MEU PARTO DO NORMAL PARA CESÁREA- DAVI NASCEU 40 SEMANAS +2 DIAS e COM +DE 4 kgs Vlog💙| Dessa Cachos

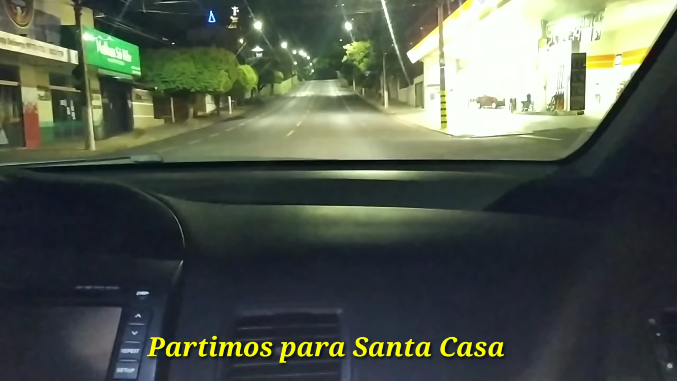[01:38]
que é bem pertinho, no máximo, estourando mesmo, dá 10 minutos,
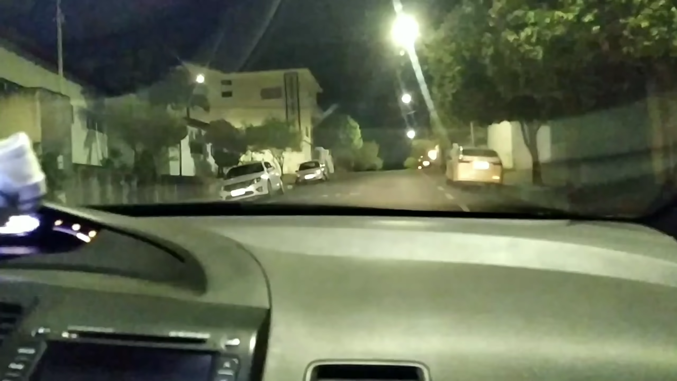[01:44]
mas não dá nem isso, porque é bem perto, não tinha trânsito nenhum.